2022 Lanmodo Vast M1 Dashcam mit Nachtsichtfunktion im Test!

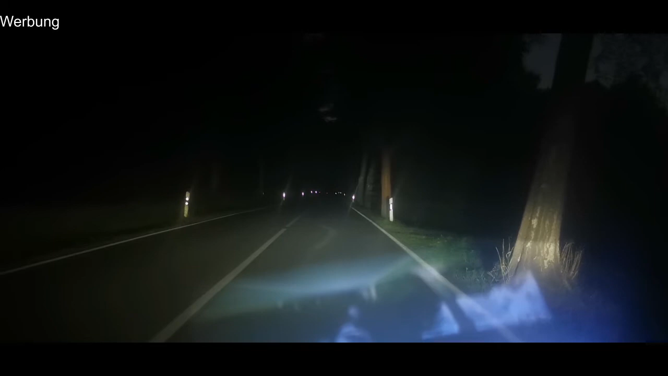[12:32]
Und hier haben wir das Lanmodo Nachtsichtgerät. Ich hoffe mal, es tut nicht zu sehr überbelichten. Und jetzt schalte ich mal das Fahrzeuglicht komplett aus.